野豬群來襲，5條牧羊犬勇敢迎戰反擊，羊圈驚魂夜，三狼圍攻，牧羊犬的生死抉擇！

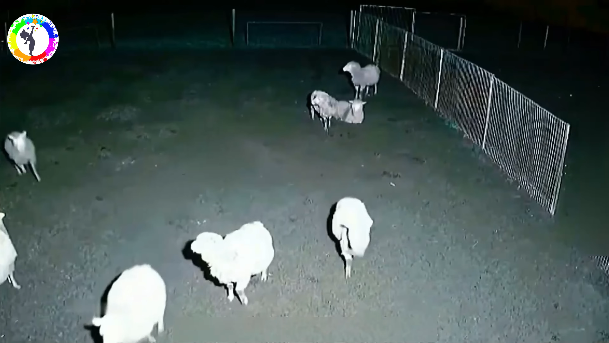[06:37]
画面中,羊群的一阵不安预示着野狼的入侵。
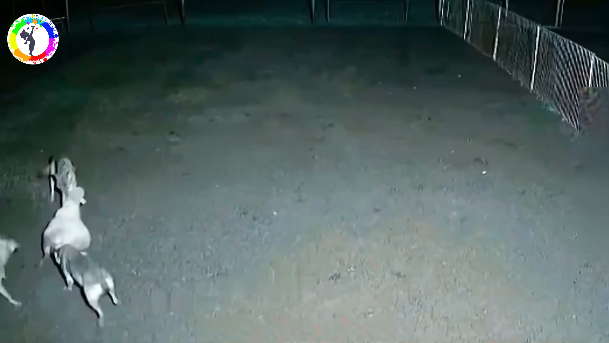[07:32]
在三匹野狼的联合反击下,牧羊犬从监控画面中消失了。